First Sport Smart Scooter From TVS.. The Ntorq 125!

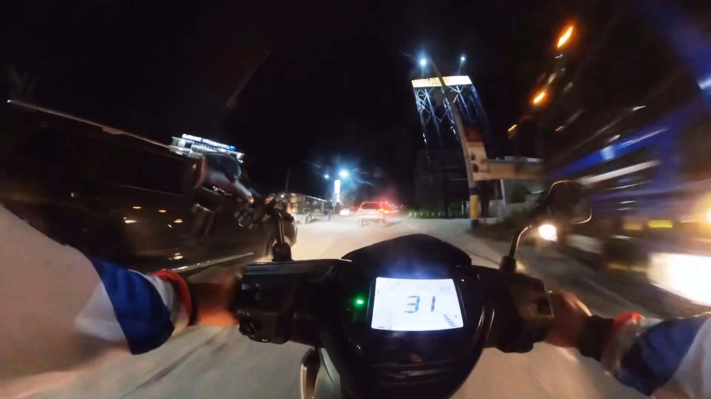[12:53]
Ang alikabok. Ingat guys, pag ganito maalikabok, sigurado madulas ang kalsada niya. Kasi may ginagawang parte na may mga seme-semento pa. Anyway guys, nakikita niyo naman yung information. Ipat ko lang.